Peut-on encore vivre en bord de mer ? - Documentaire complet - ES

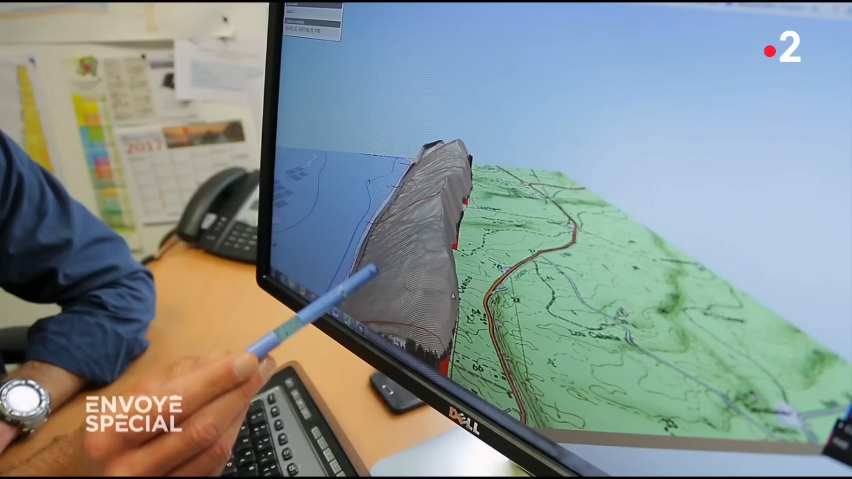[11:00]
Mais ce qui les inquiète, c'est que la dune recule très rapidement vers les terres. Entre 2000 et 2017, on a perdu 45 mètres.